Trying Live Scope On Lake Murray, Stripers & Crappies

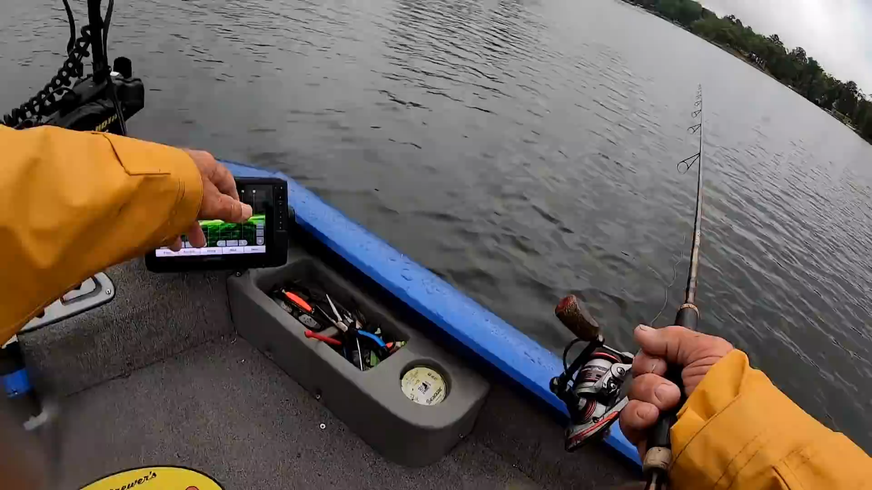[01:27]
There's the bottom. You see the greens? Them's crappies.
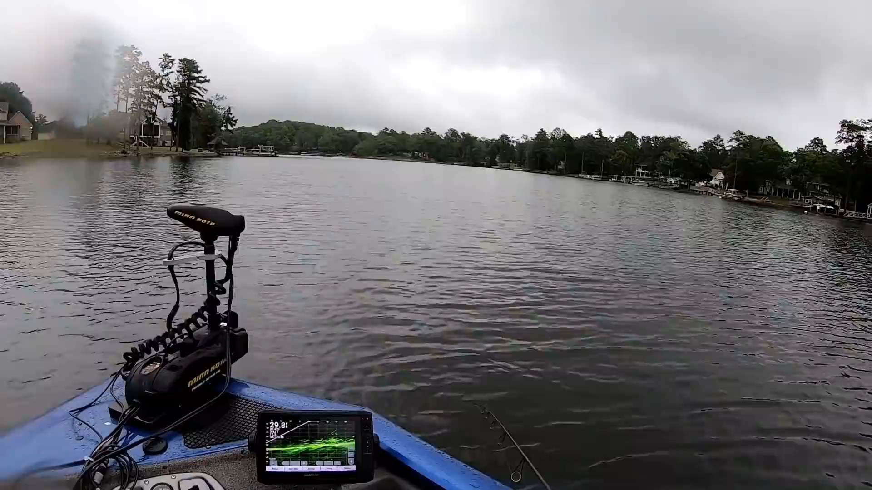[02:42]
know. All we got to do is find out where they at. They're right out here to the side. Let's flip it out there.
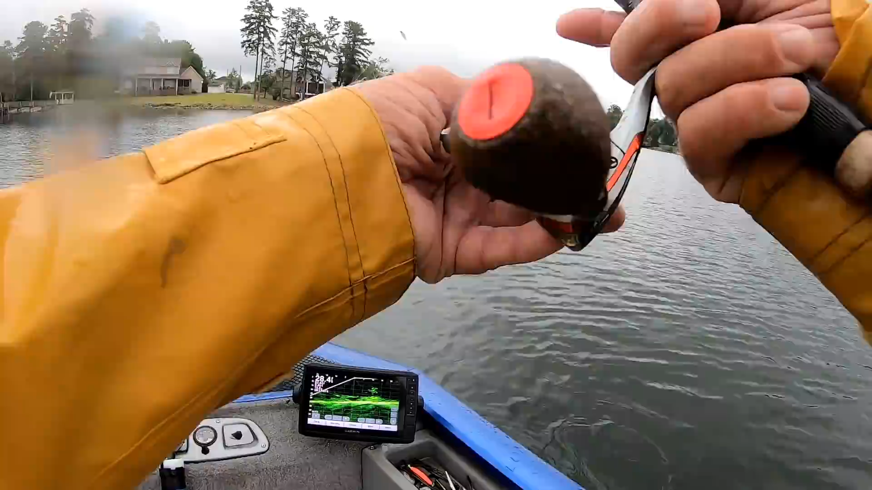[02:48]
Right out there. See if we can catch one. You see them right there on the fish finder. See all them fish right there? Above there?